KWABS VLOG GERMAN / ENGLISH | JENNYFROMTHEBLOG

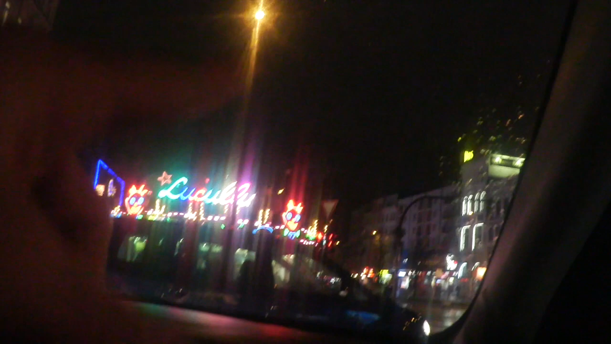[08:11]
Down there, I suppose. Okay, so I need to turn in. Yes. Okay. KFC is here and I hope it still exists though.